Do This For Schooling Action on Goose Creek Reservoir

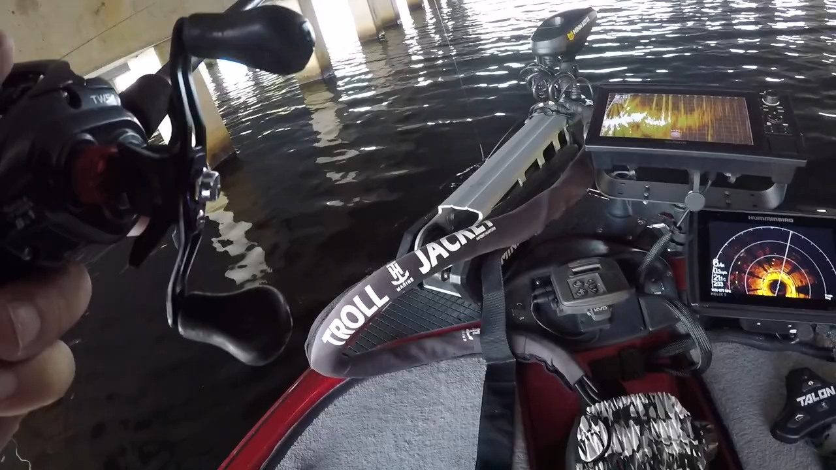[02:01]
So I decided I would go under the bridge because there were some brush piles under the bridge,
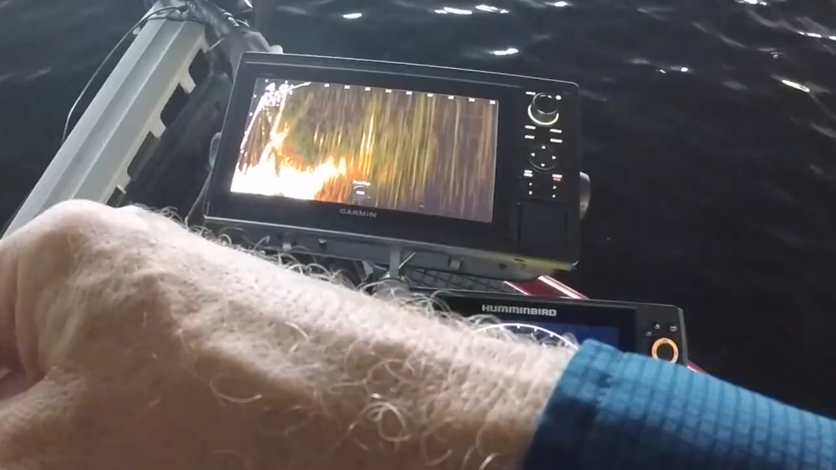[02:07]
and I would make a video on catching fish under the bridge looking at my forward-facing sonar.
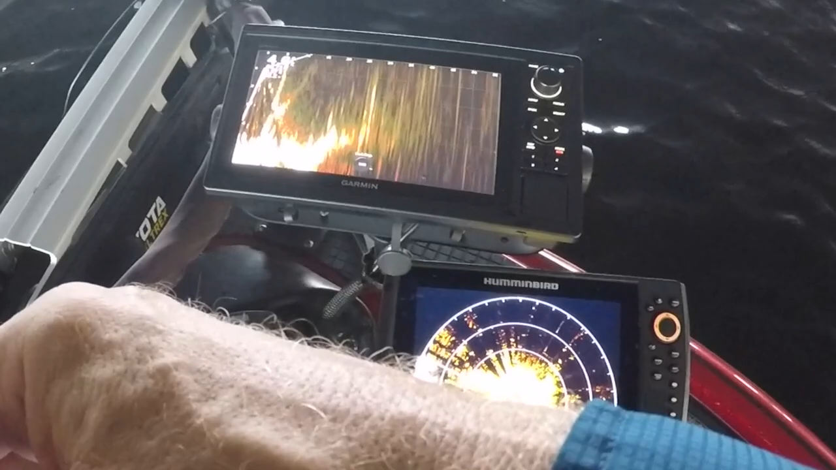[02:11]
And I thought that would be a great idea. And I could see some fish on my sonar, but I think they were crappie or perch.
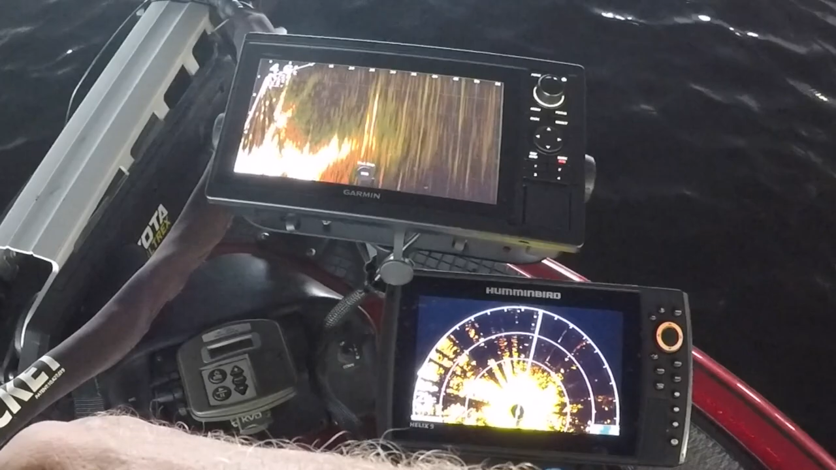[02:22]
But I just could not get bit.